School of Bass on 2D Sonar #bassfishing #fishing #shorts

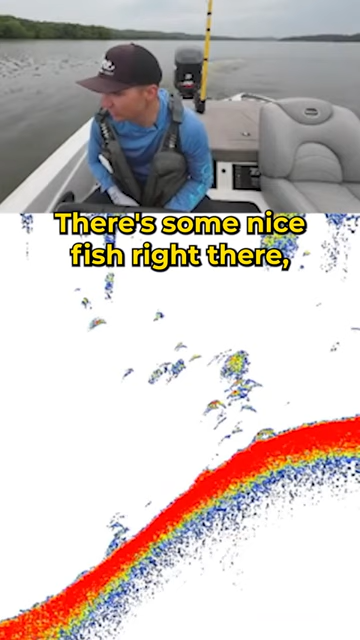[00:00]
There's some nice fish right there, and it doesn't look as crazy on the graph. It actually looks pretty decent. There's several nice dots right there. Oh, there's some dots right there, too. This bait, they don't look that big, but there definitely is something going on right in here. I'm going to regraph this again. I don't want to graph it too many times,